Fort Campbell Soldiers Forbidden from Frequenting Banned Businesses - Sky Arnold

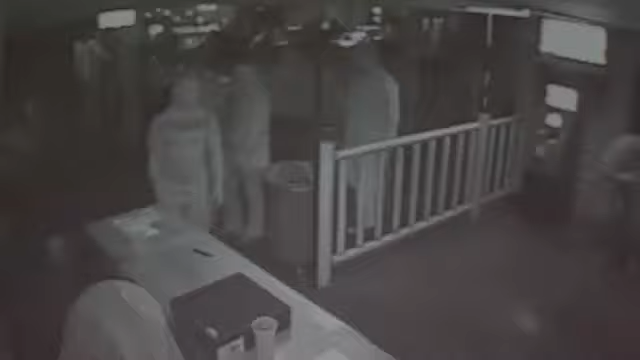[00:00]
You're watching Fort Campbell soldier John King being escorted out of a bar for ignoring requests to stop drinking.
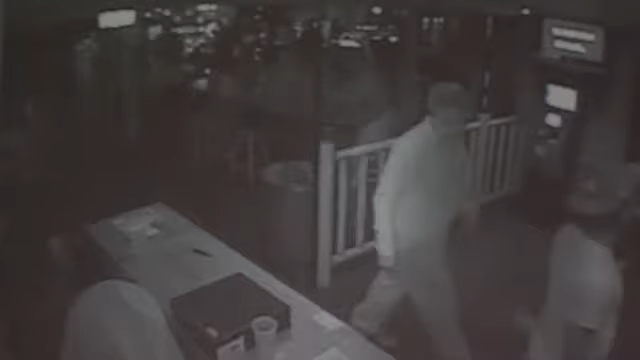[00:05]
We all walked out nicely. There's no hands on them.
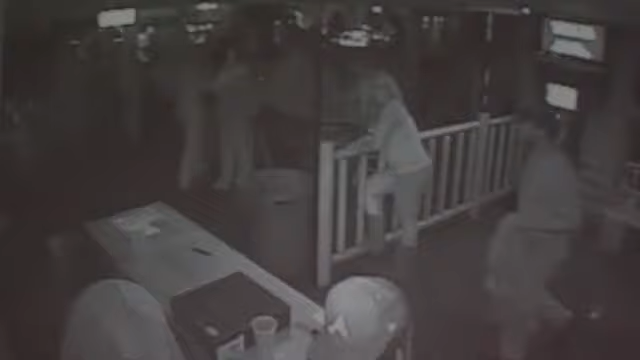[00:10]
Keith Jones says this security video from the Lodge Sports Pub shows how everything changed when King's friend Derek Gossiniak comes over and Jones says both men become combative. From my side and what we've heard is they swung on our security first.